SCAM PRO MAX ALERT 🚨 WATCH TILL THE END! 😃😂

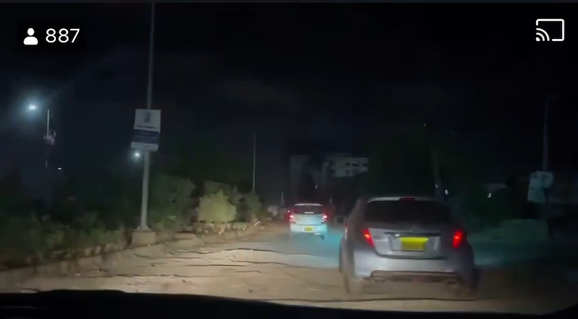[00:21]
ہم اگر گاڑی تھوڑی سی آگے بڑھائیں گے تھوڑی سی مطلب یہ یہاں سے نکلے اور یہ ہم زرہ فاسس فوروڑ میں زرہ چلے آگے